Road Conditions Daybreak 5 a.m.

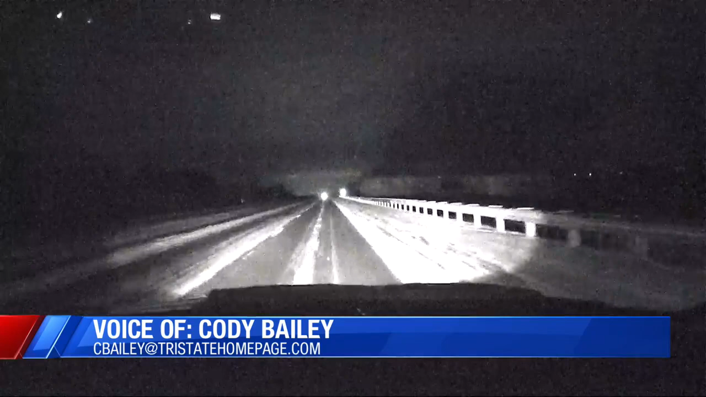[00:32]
We are in our storm tracker, as you mentioned, driving southbound on I-69, getting ready to go to the south end of Henderson County. And, yeah, as you mentioned, it looks a little icy on our camera here.
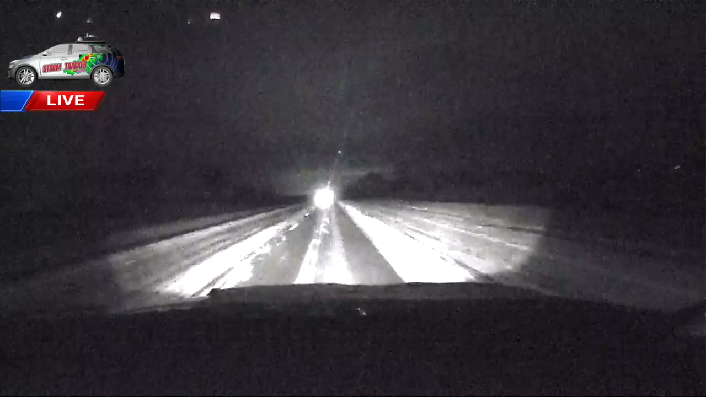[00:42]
It looks like the right-hand lane we've been kind of seeing consistently. The right-hand lane is in pretty good shape. There are some bits where you'll come across where there's maybe a little bit of that powdery snow, maybe compacted a little bit. But also consistently, it looks like the left lane and the southbound lane on I-69 here has been fairly snow-covered. So, again, even though the main roads are in decent shape, you're still going to come across those areas with maybe a little more of that powdery snow. So, from here, of course, with the sun not coming up, it's a little hard to tell.